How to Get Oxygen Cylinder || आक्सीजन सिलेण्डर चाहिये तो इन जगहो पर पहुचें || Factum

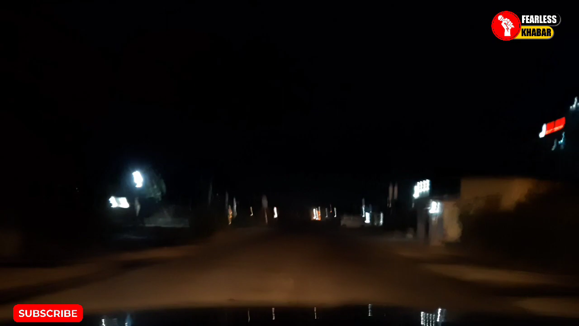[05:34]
आपको दिखाऊंगा उत्राखंड का जो बॉर्डर है वहां पर काफी सकती है और कई बार हम लोग ऐसे निकल भी जाते हैं लेकिन कई बार हमें चैकिंग का सामना भी करना पड़ता है यह देखिए अभी
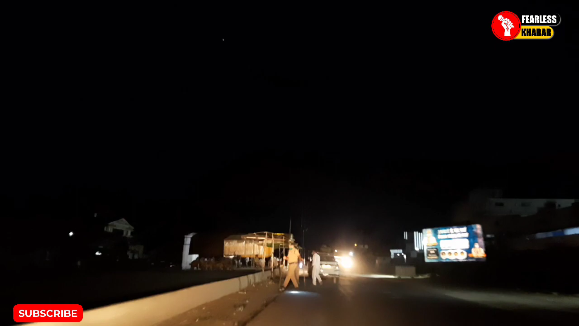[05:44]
अभी हमारी हमें रोक लिया है यहां पर वस्टिंग पर बात करेंगे
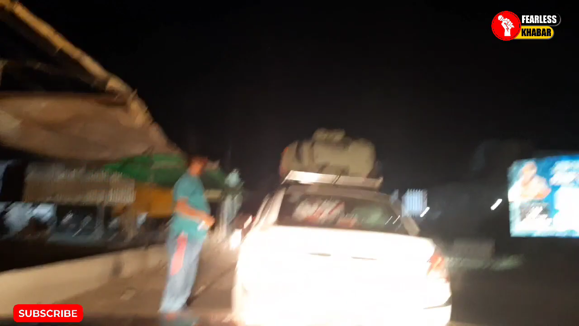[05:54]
पहला पड़ाओ है और यह उत्राखंड का बार्डर है और हमने इसे क्रॉस कर लिया है यह देखे यहां पर हमने अभी